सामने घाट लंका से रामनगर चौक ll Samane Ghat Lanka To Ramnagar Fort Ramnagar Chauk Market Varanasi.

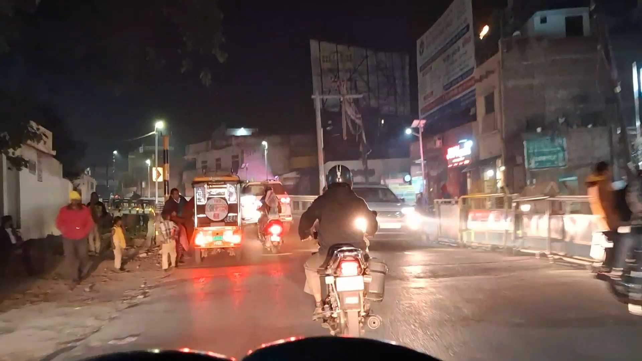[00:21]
पूरा नजारा दिखाऊंगा उसके बाद चौक तक बने रहिएगा और पसंद आएका तो लाइक कर दिएगा और चैनल में जो लोग नहीं
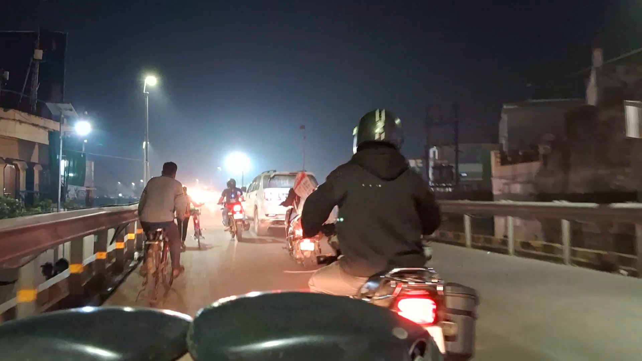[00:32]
है लोग दो चैनल को सब्सक्राइब करते हैं यह देख सकते हैं हम लोग सामने घाट पूल पे चड़ गए हैं और समय की बात करें � तो अभी समय हो रहा है कि यह देख सकते हैं
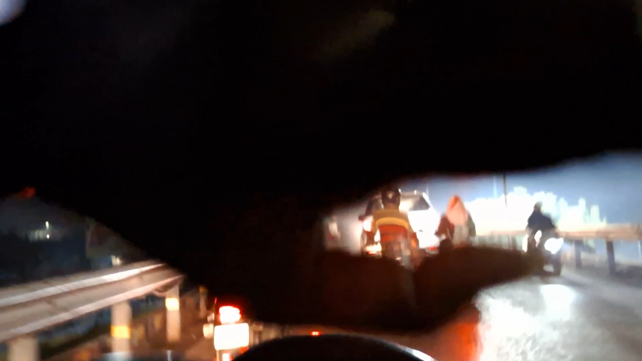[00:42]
साथ बचके चानीश मिनट कर दो कि वीडियो कैसा है दो कमेंचे में बताईएगा और पसंद आयागा तो लाइक करना
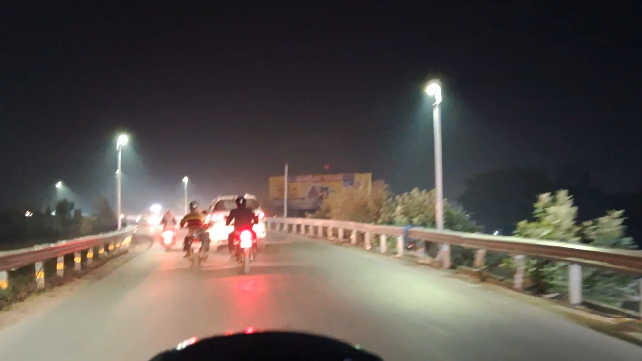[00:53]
नहीं भूल लेगा तो रात को नजारा है यह सामने घाट पूल का
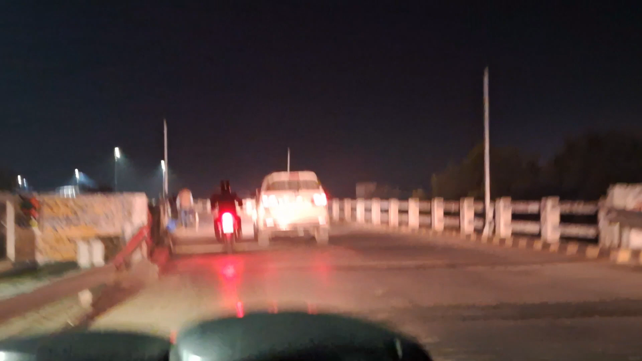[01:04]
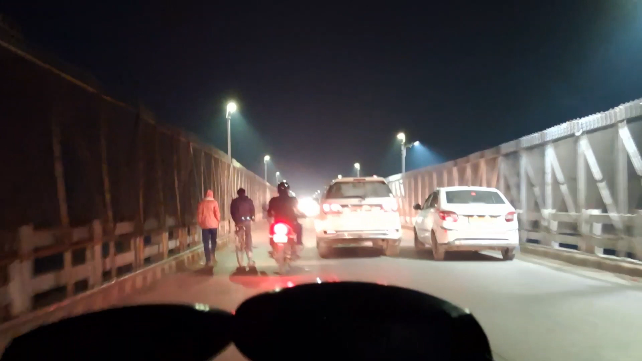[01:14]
मिलेगा इस साइड से चड़ें के तो भी स्था मिलेगा दोनों साइड से बहुत चाहां करके बनाए यह पूल कि है भी चड़ाना भी देखिए यह सब चाहान ही चड़ रहा है अब में दिख ने यह सब पूरा चड़ान है
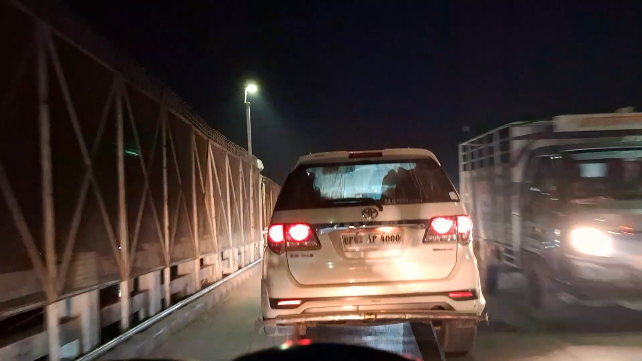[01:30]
अक्सर साइक्ल वाले पाइदा लेगे चड़ए हैं तुकी लंबी चड़ान होती है कि साइट से हो जाएगी साइट से हो जो किस्ट ग्रीद दुद्रे चड़ा रहे हैं
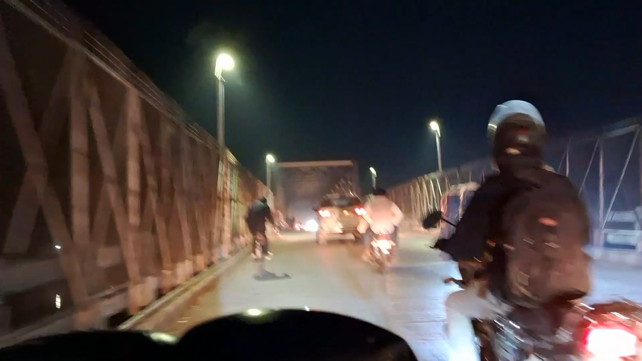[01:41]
अभी देखिए चहान खतम हो गया यहां से,
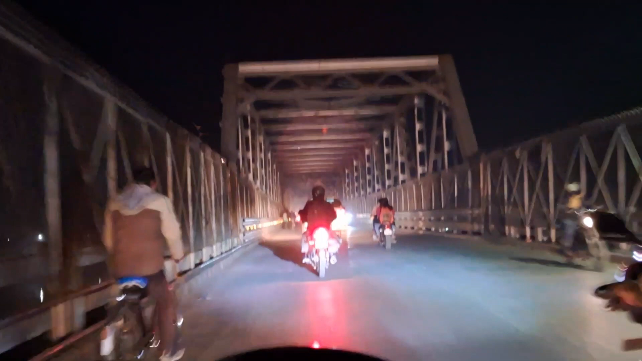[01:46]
यह देखिए चहान खतम हो गया,
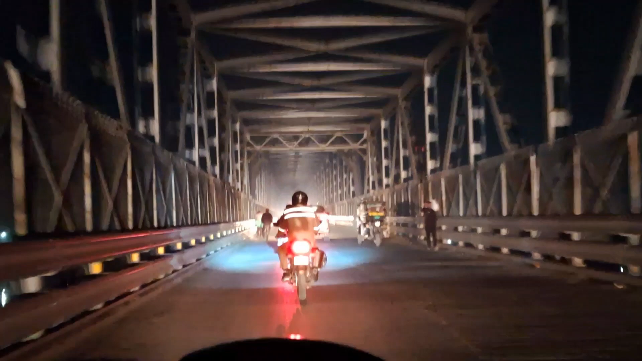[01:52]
हम लोग आ गए बीच का सामने घट कुल के बीच में तर जैर माय गएंगा,
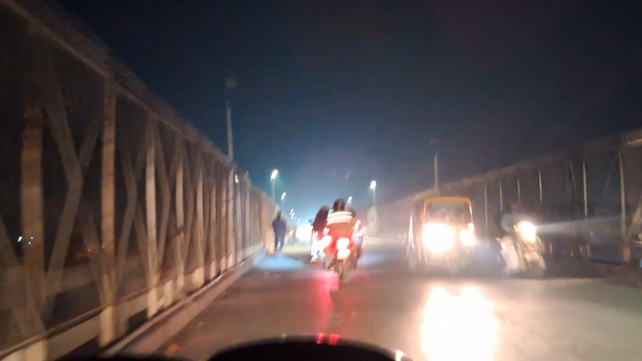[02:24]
गंगा घट और साथ में राम अगर गंगा घट दोनों का नम्नी करड़ चल दहा है, इस देखते हैं सामने से लाइट बहुत कम है नहीं तो जीदिय बना के आप लोको दिखा देता,
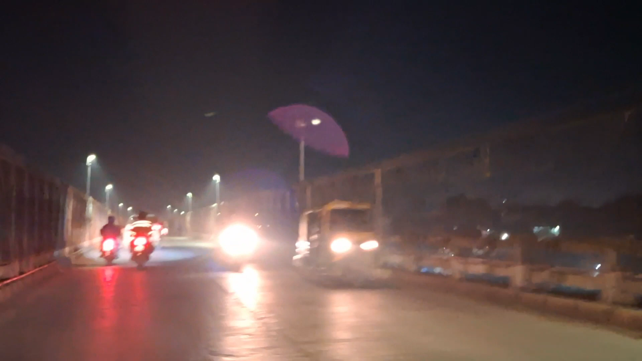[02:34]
मैं मेरा टाइप कहा है अब ना वी अगरे वी आएगे नहीं